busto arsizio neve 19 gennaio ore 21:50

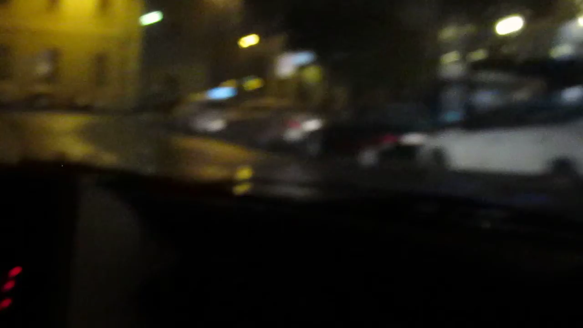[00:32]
intanto vediamo il centro di Bustarsizio che è una zona stupenda è forse una delle città più belle d'Italia almeno per così dire comunque è una città abbastanza caruccia tanto qua è tutto bagnato l'asfalto
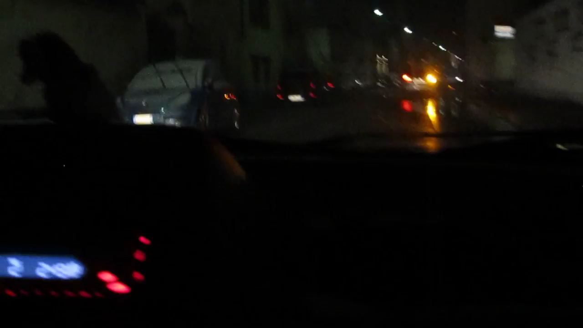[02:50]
mi sembra che non mi ha messo neanche la freccia quello lì non ho visto